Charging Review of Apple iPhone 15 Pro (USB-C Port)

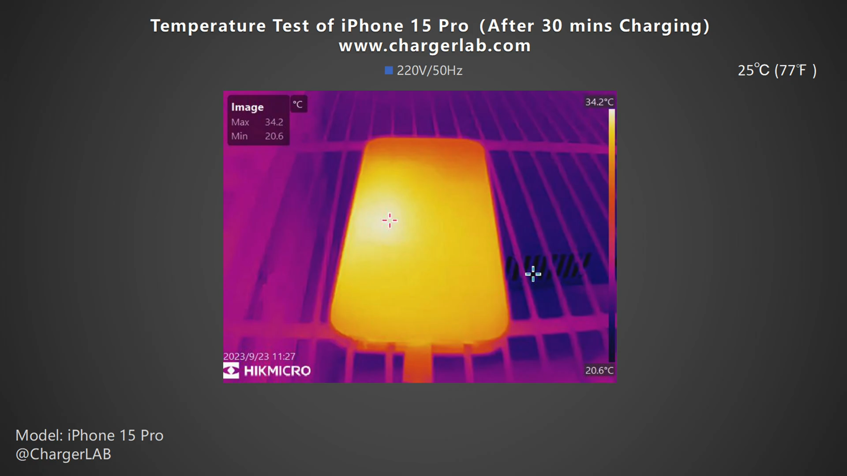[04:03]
On screen: max 34.2°C, min 20.6°C, scale top 34.2°C, scale bottom 20.6°C
After 10 minutes of charging, the highest temperature on the front is 33.3 degrees Celsius. The back is a little bit higher at 34.5 degrees Celsius. After 30 minutes, the highest temperature on the front increased slightly to 34.2 degrees Celsius. The back is 35.5 degrees Celsius. Just like the iPhone 15 Pro Max,
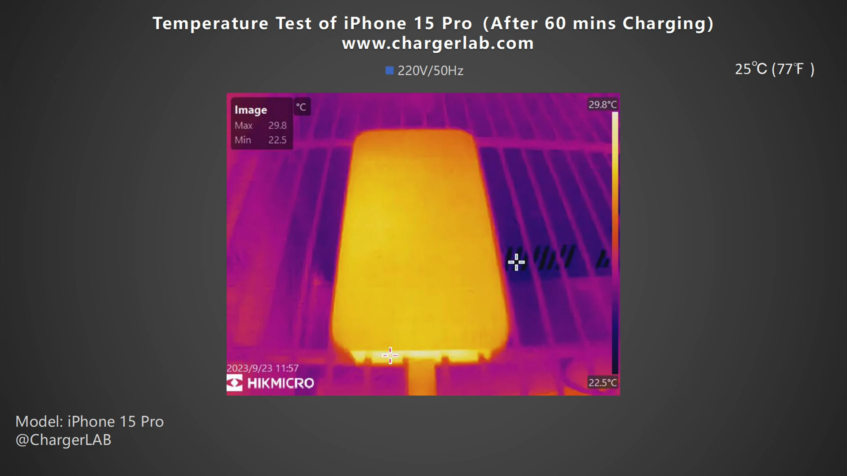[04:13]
On screen: max 29.8°C, min 22.5°C, scale top 29.8°C, scale bottom 22.5°C
after 60 minutes, the highest temperature on the front drops to 29.8 degrees Celsius. The back is 29.4 degrees Celsius. From this bar graph, we found the highest temperature is about 35 degrees Celsius at 30 minutes.